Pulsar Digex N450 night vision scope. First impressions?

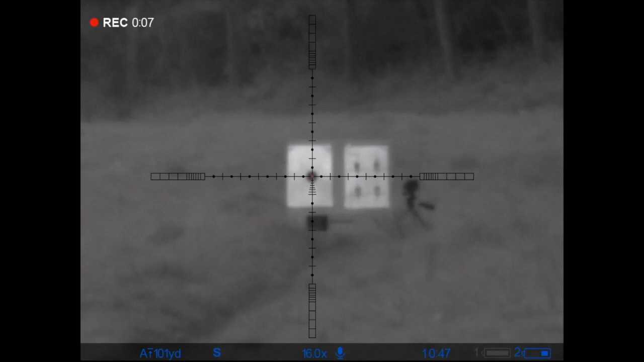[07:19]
it's it's quite clear I mean that's 100 yards it's zoomed in it's 14 times power but yeah very impressed with it so far I'll let you know how it goes thanks very much for tuning in guys you take care and I will see you soon please click and subscribe